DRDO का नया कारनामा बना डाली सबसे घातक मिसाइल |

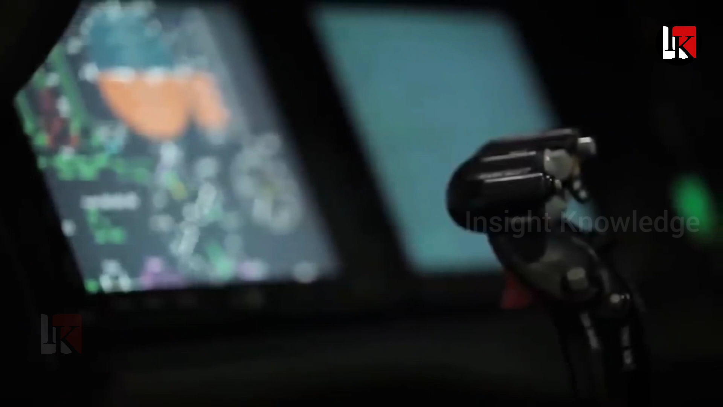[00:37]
टेकनलोजी के रडार सिस्टम लगे होंगे और यह चाहे दिन हो या रात